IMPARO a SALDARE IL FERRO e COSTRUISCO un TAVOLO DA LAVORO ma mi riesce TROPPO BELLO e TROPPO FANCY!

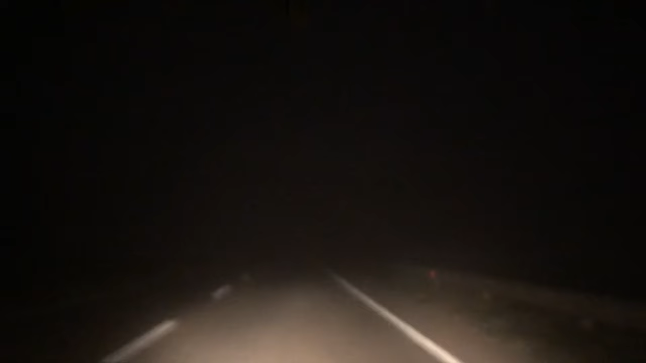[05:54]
E torniamo nella nebbia. Torniamo nella nebbia. Nella nebbia più buia. Con la consapevolezza che questo è uno stronzo che mi sorpassa, mentre qua c'è un ostacolo. Stronzo! Sei stronzo!